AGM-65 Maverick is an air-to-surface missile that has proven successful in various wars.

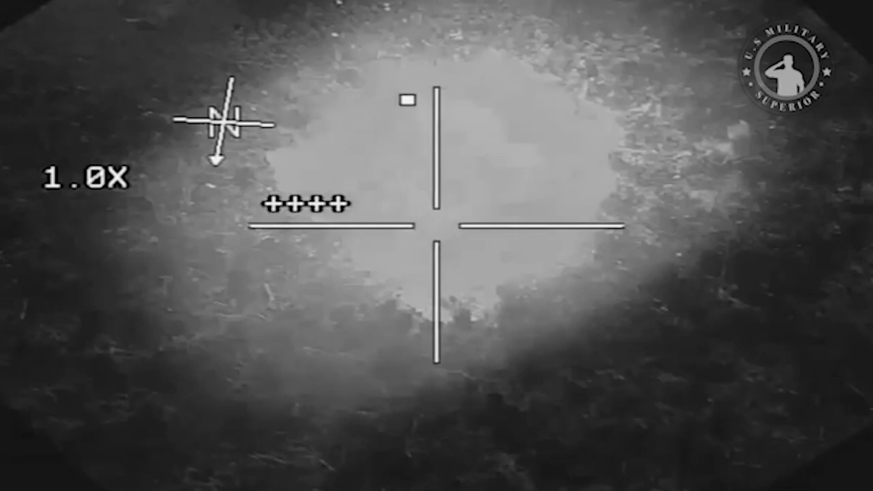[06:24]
The infrared Maverick D can track the heat generated by the target and provide the pilot with an image view of the target during darkness and foggy or inclement weather.